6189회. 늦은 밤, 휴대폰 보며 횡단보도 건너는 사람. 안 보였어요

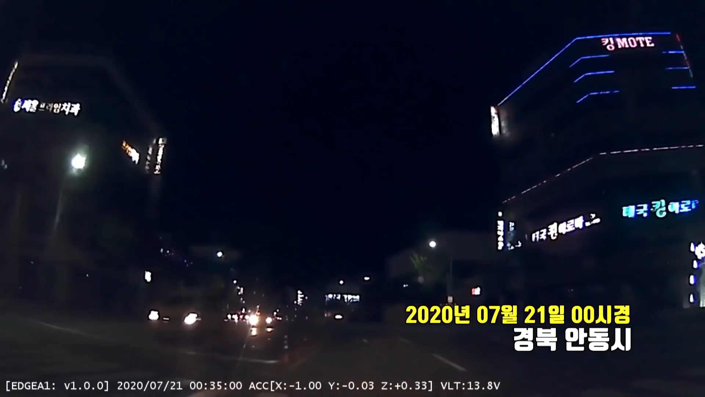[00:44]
자, 친구랑 대화하면서 가세요. 자, 속도는 그렇게 빨리지 않죠? 중앙분리봉이 있고요. 앞에 황색점멸등이고요. 12시 35분 황색점멸등에 건너가는데...
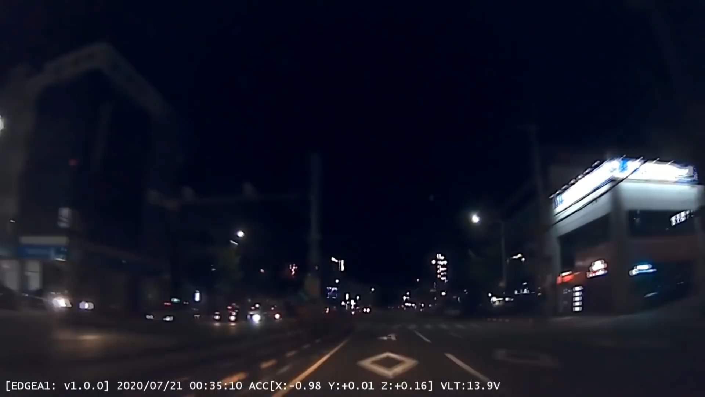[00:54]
어? 뭐야? 다시! 여기서 12시 넘으면 이렇게 황색점멸등으로 바뀌는 데가 참 많습니다.